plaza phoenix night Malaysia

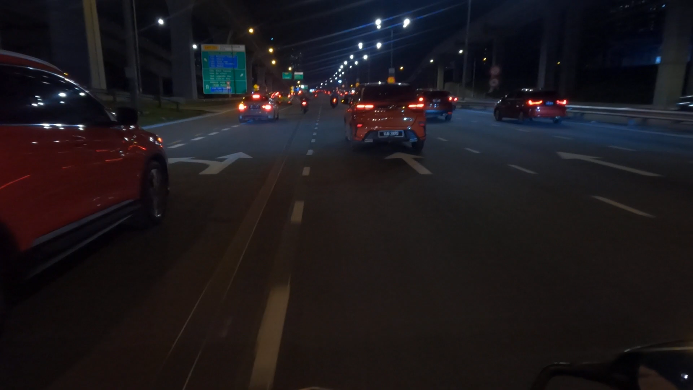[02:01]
Ini apa? Oh, dia break sampai kayak gini. Emergency break.
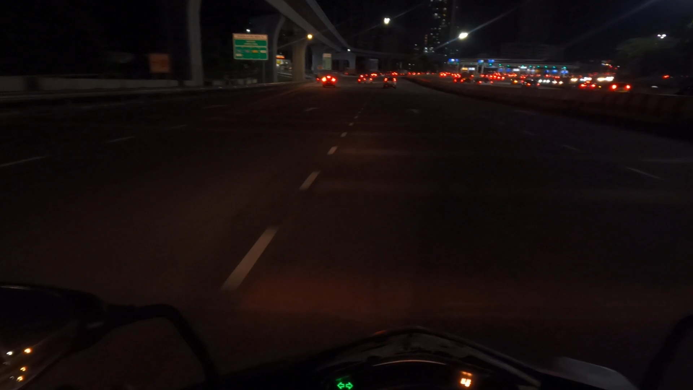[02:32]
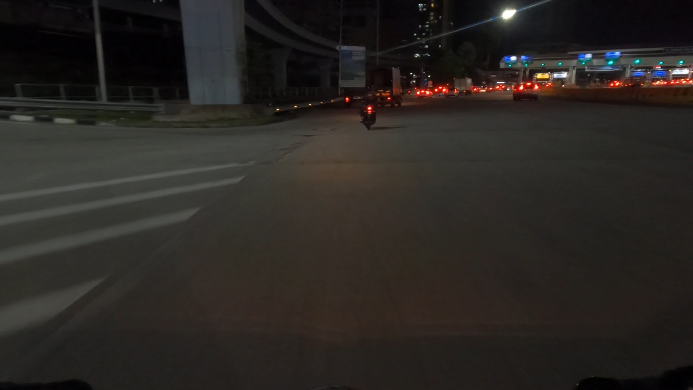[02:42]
Plaza Tol Batu 9. Oh, ini suasananya sepi.